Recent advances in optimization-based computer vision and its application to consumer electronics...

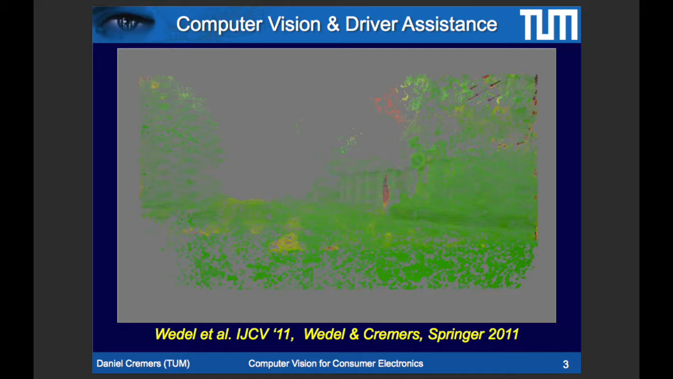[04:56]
What we developed are algorithms like the one you see here that can reconstruct the world in 3D in real time and that can recover the motion of objects at the same time.
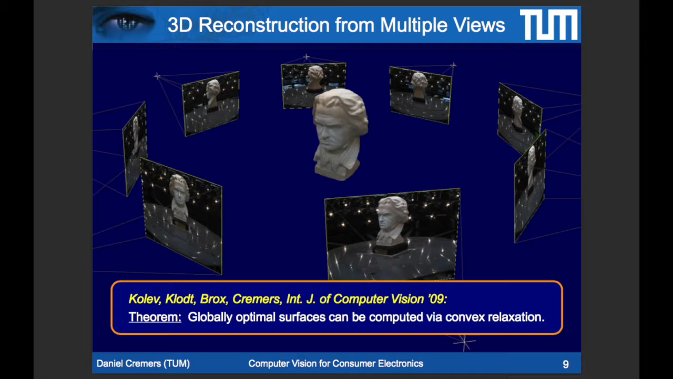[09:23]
This is a very challenging and difficult problem, in particular if you want a fully dense reconstruction of the object's surface. What we were able to show is that with the certain so-called convex optimization techniques, you can compute provably optimal reconstructions for this kind of problem.
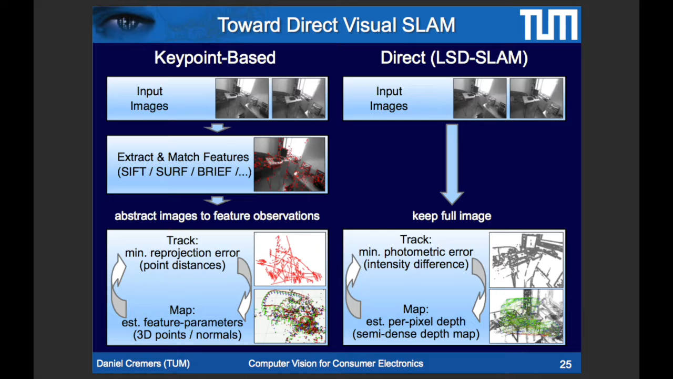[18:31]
but rather than doing this abstraction of point correspondence estimation, they directly recover 3D structure and camera motion from the image data.
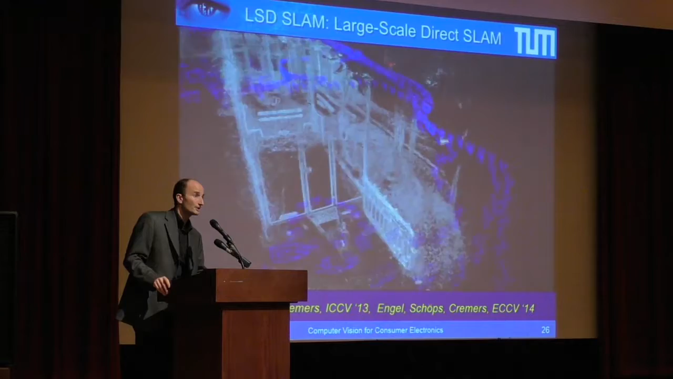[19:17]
And as you can see, we can recover fairly large environments just walking around with a single camera and a laptop.
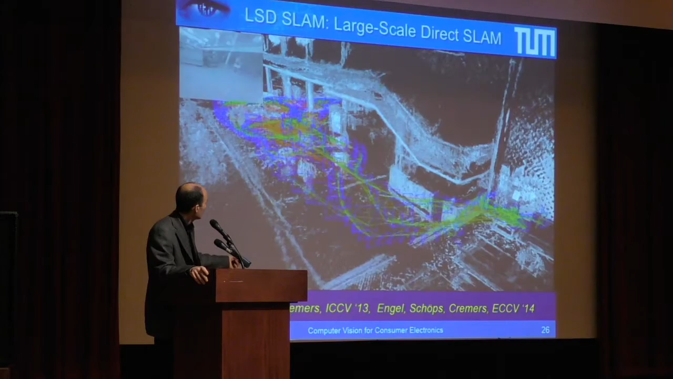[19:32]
presentation at the European Conference on Computer Vision two years ago.
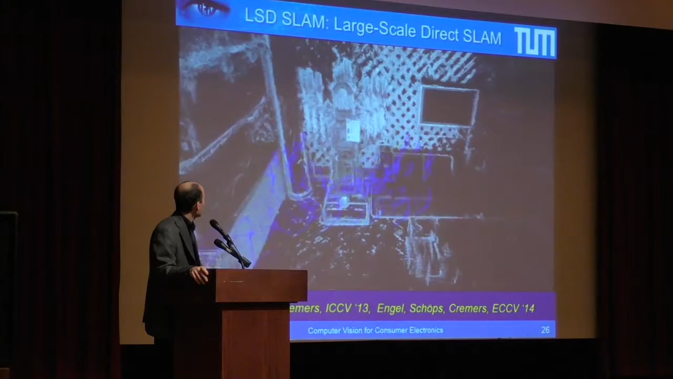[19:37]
And you can see we get a very faithful reconstruction of the world in terms of this point cloud.
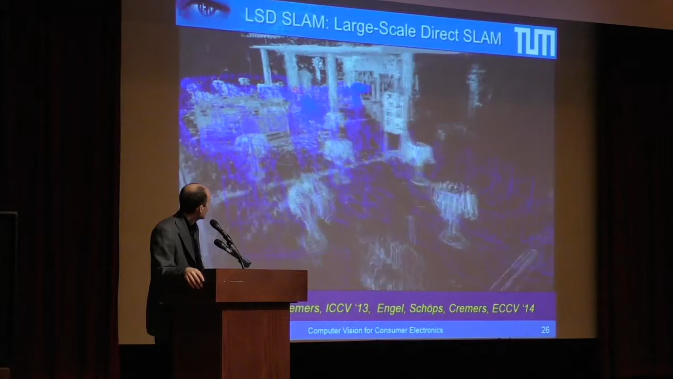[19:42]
It's extremely robust, so there are people in the scene, people walking around.
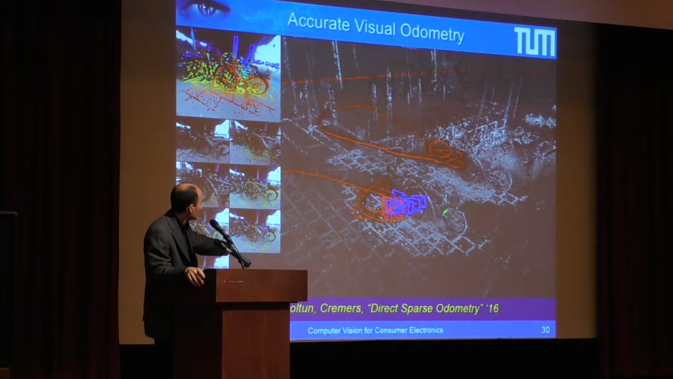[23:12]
But what you see here is the error is what, you know, you see the bicycles. The same bicycle is there twice. This tells you how much the error is. It's roughly two meters error on a distance of hundreds of meters just from tracking a single camera. This is what I believe is the currently most accurate real time SLAM or camera tracker available.